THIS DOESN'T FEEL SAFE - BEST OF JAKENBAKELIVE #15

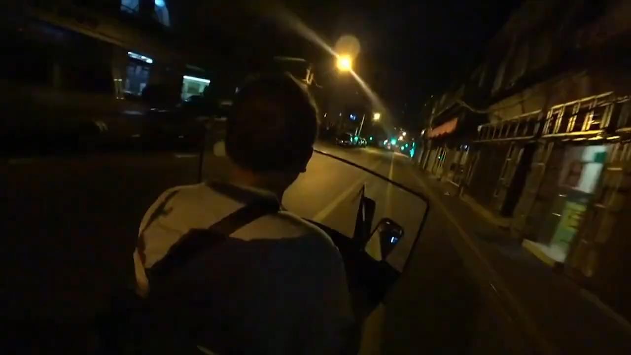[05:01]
doesn't feel safe at all, by the way.
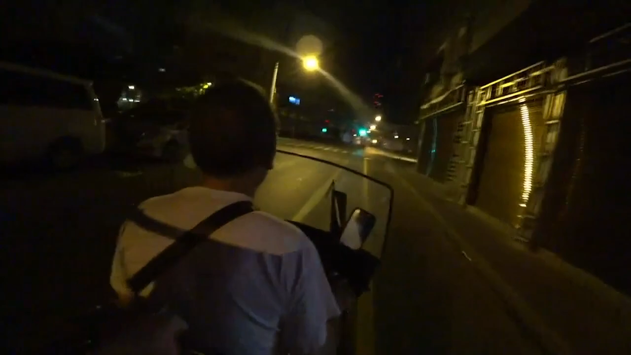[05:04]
Whoa, he's just going through. He's just going for it, dude.